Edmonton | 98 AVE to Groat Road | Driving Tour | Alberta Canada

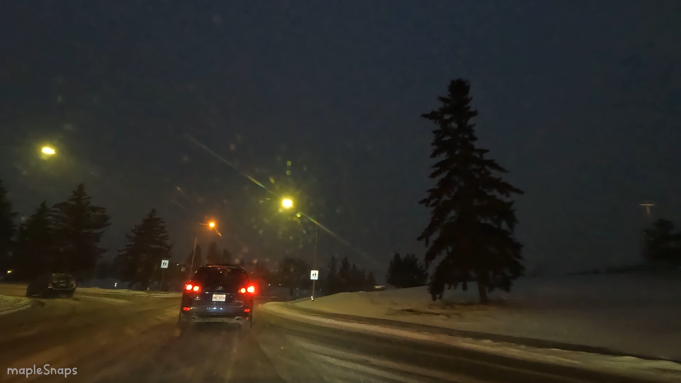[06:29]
Exit the roundabout onto 98th Avenue Northwest. Continue for 3 kilometers.